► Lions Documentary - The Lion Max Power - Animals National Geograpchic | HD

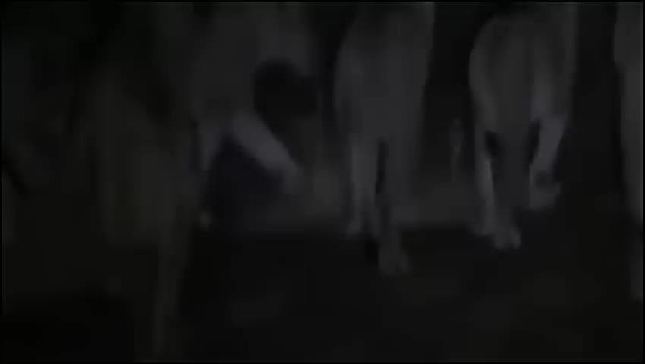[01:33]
Whitehead is one of 16 lionesses, all related sisters, mothers, and daughters.
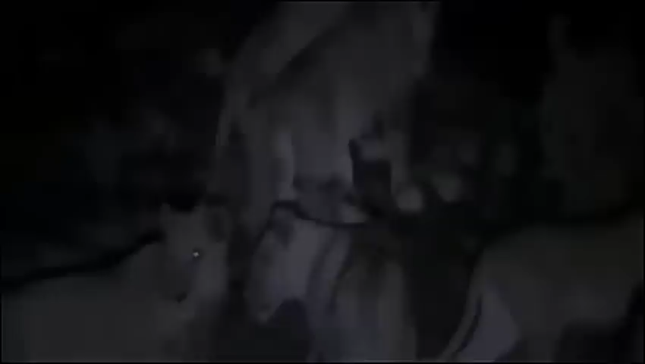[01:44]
Their pride contains more than 3 times the average number of pride lionesses, making it a mega pride. Despite the females' hunting prowess, 9 teenage males dominate the kill.
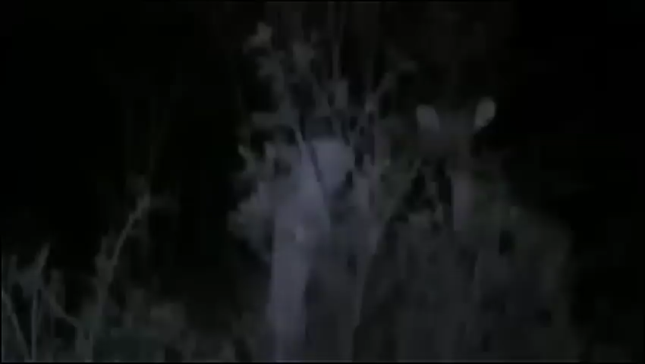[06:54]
But she's spotted. Tawny does even better.
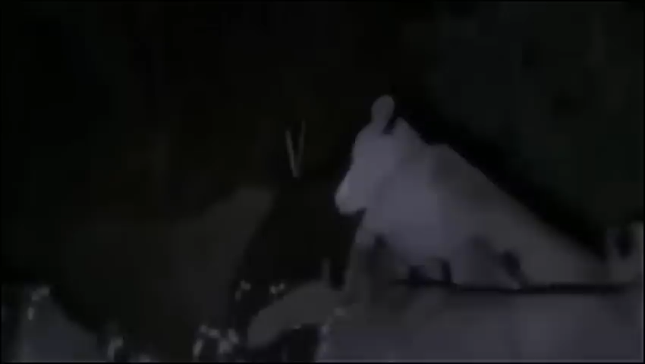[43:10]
The females press forward, but the adolescents are listless and uncoordinated, unsure what to do next.
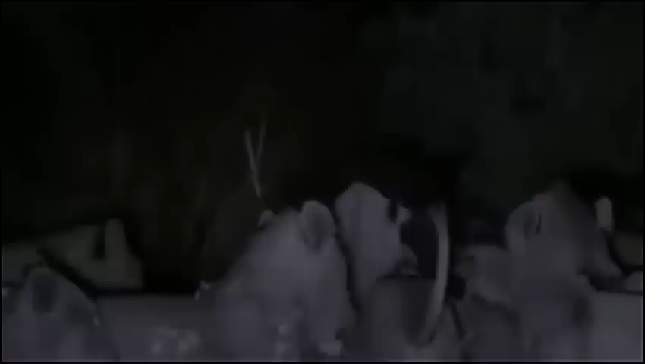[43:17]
The hippo takes advantage of the standoff.
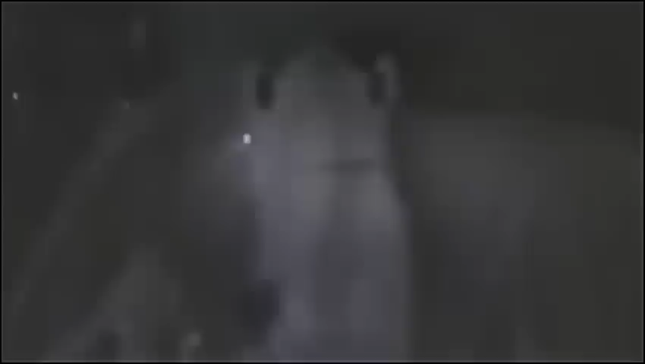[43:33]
Dewclaw didn't see it coming. 900 kilograms of pressure clamped down on her skull.
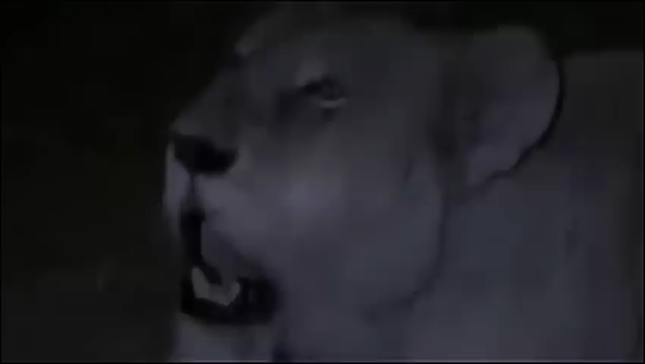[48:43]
But she isn't alone. This is a united protest. A cry for help.
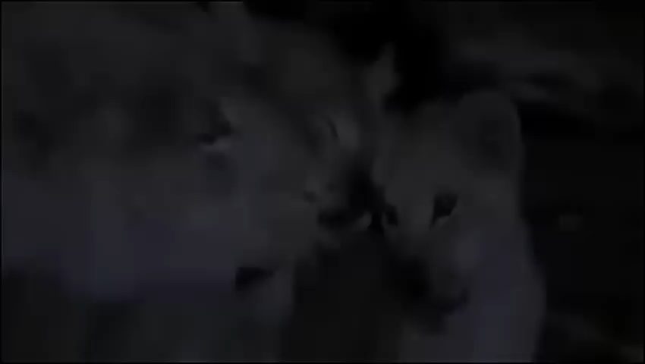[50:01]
Baby brothers and sisters. Three new members of the family are introduced.